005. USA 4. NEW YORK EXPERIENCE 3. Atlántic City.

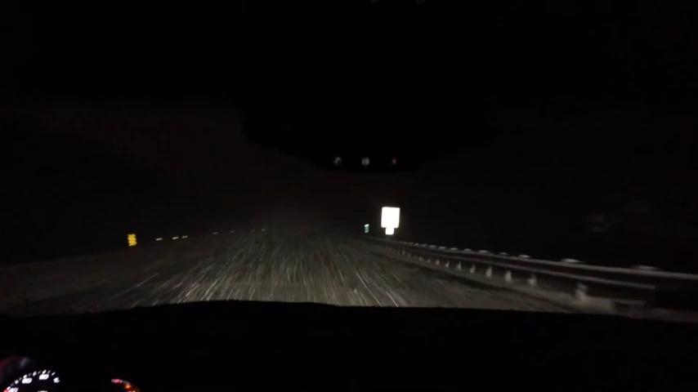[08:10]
No se ve nada, Dios mío. Así sí, con las cortas y con las largas, no se ve nada. ¡Woo!